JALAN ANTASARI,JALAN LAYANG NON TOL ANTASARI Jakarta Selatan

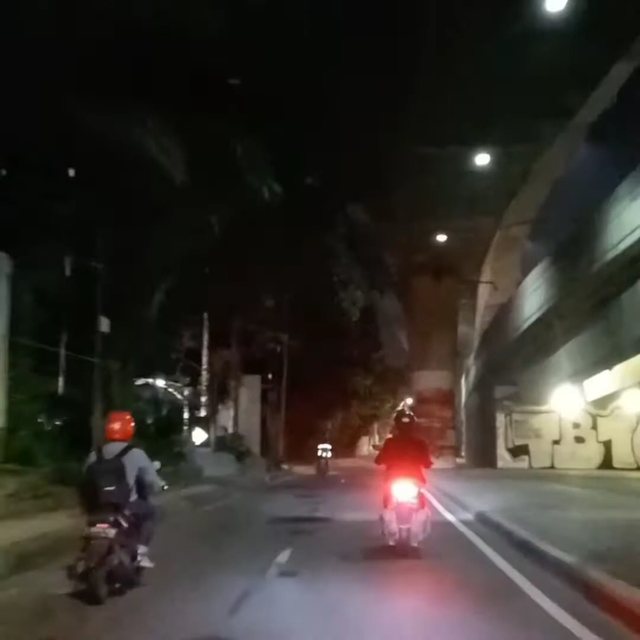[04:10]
keadaan atau view pemandangan di bawah jalan layang non tol Antasari di malam hari. Begitu banyak lampu yang menghiasi jalan ini sehingga tidak terlihat seperti